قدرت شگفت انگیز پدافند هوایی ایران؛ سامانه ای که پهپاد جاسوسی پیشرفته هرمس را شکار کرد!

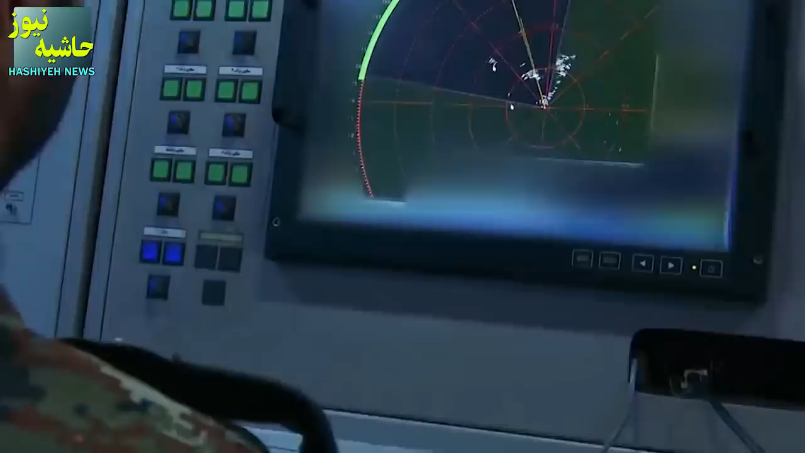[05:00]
فراگیر رادارهای مختلف زمین پایی و هوا پایی شدن همچنین به ازقان کارشناس های
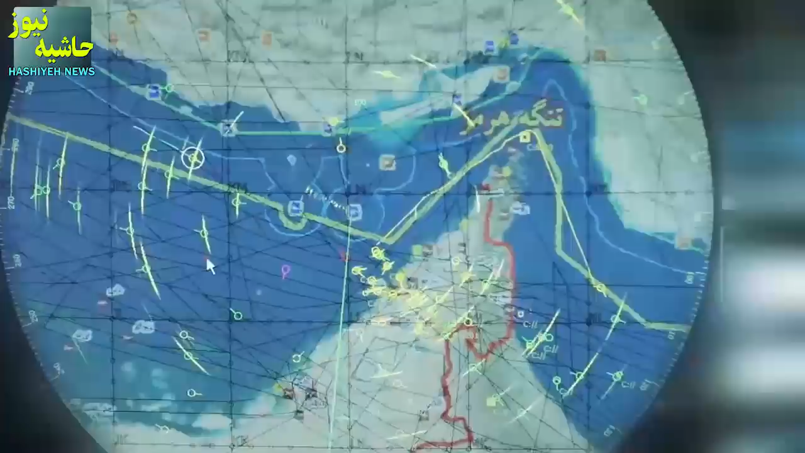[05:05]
نظامی دنیا سامنه پدافندی که ایران داره به خوبی قدرت انهدام هوا پیماهای رادارگوریز امریکایی رو داره ایران یکشور قدرتمند توی منطقه قرب آسیه هستش که با بومیسازی مدرن